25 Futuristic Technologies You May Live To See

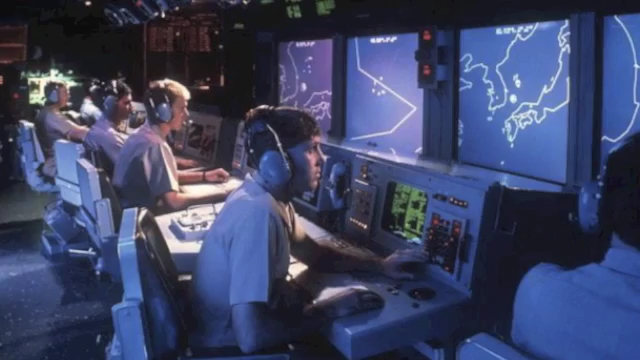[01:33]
invade this world may not be that far-fetched we already have the aegis combat system that can operate in autonomous mode number 18 lab